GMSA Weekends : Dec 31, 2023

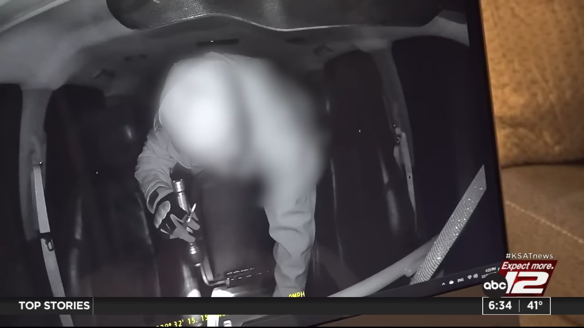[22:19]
One victim on the northwest side, they caught the thief on camera. So take a look at the video.
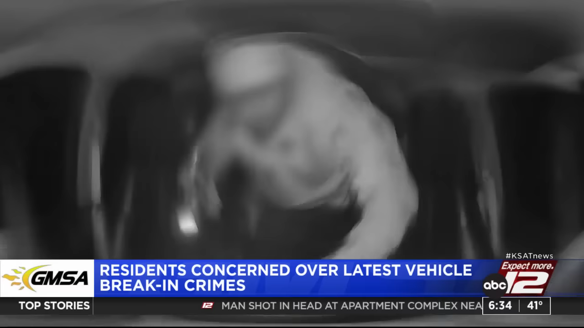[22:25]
It shows a person breaking the glass of the backseat window, taking things from her car.
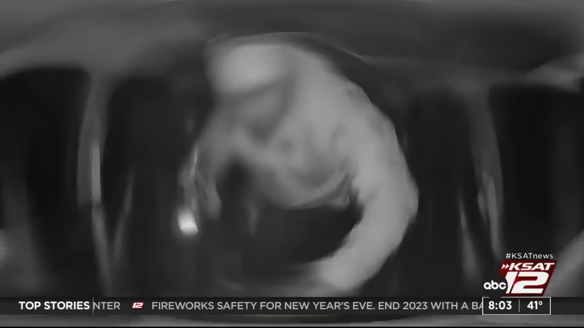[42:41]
One victim lives in the northwest side, and they caught a theft all on camera.